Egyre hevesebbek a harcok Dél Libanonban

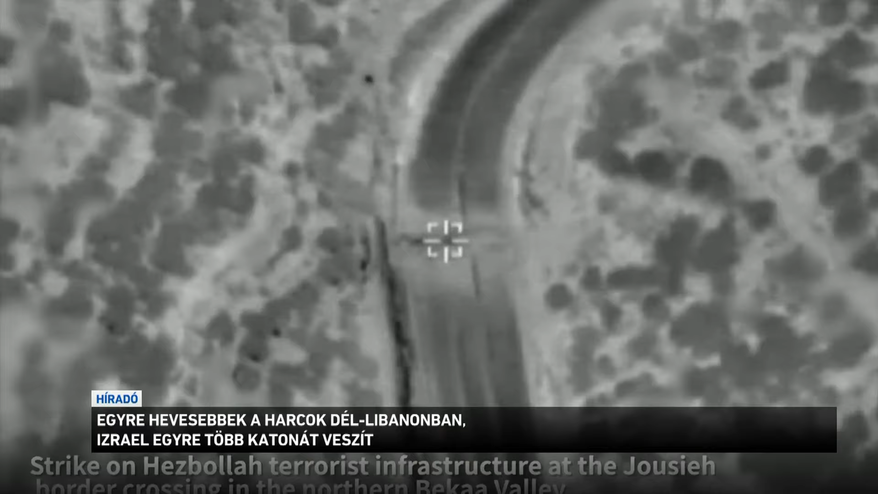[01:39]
Az izraeli hadsereg bejelentette, hogy az elmúlt éjszaka a légi erő lerombolt egy átkelőhelyet a szíriai-libanoni határon,
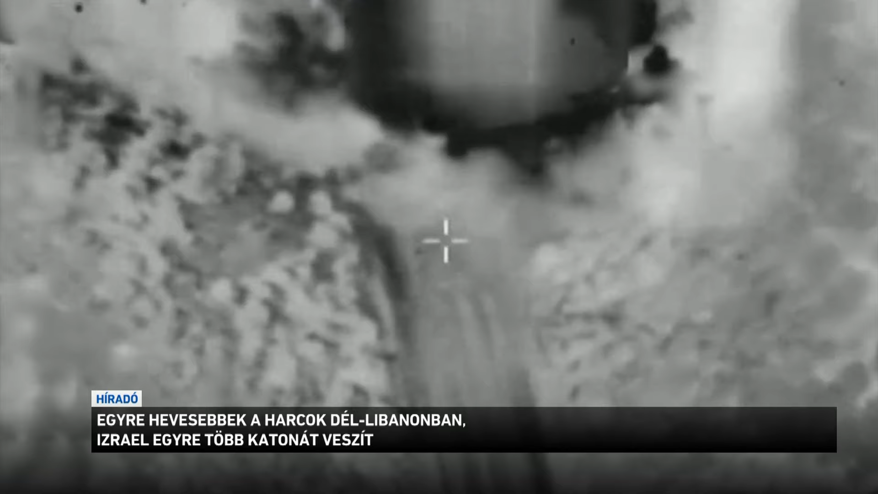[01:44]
ahol állításuk szerint a Hezbollah iráni fegyvereket csempészett be az országba.